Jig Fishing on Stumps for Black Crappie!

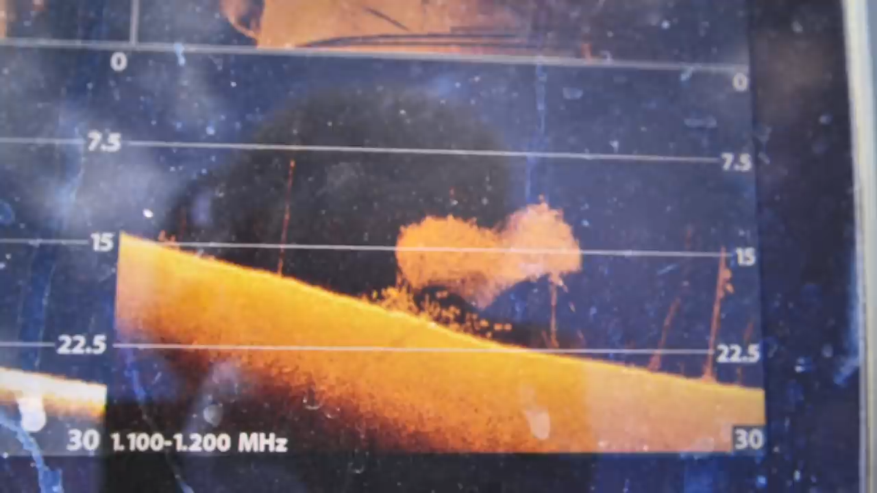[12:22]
They're definitely on this side of the tree. Ah, had them on for a second.
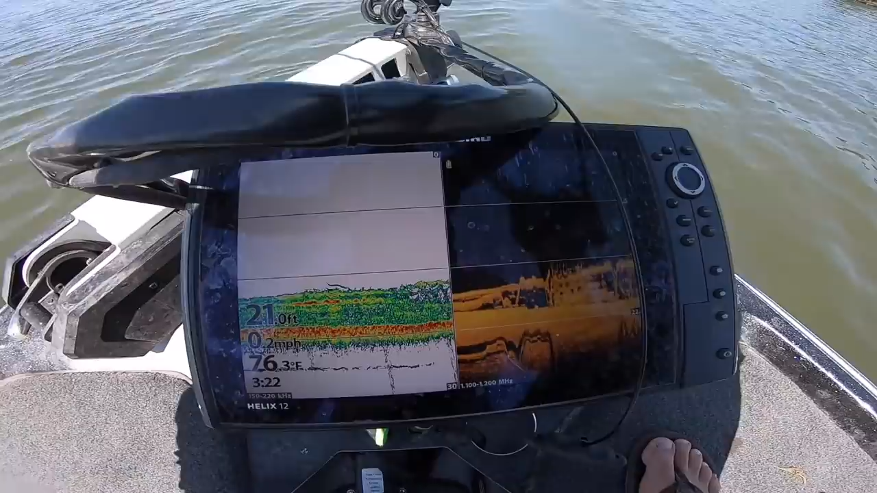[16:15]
On screen: water 76.3°F
You look down there, there's brush and there's fish all mixed in the brush. It looks like a tasty treat. I just moved up to that top of that brush pile.
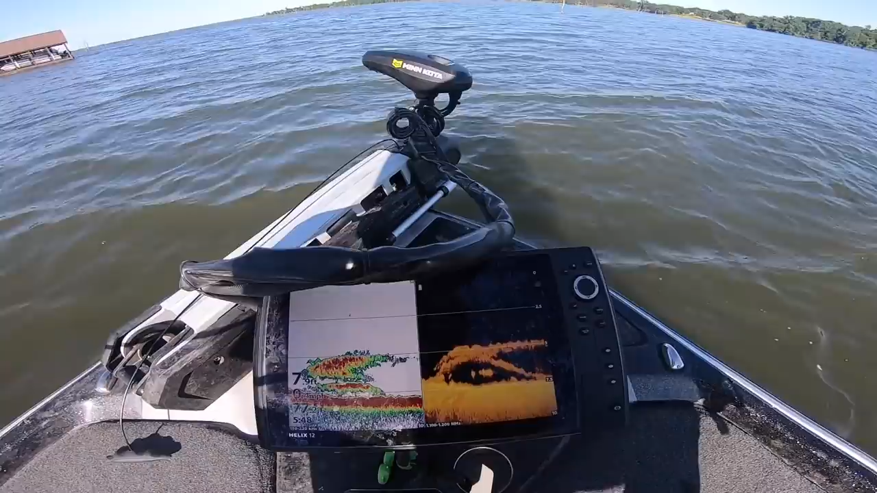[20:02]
You can like see the outline of that football right there. Ooh, I think I just had it. I think I just had a bite. Oh, got him. Oh, jeez.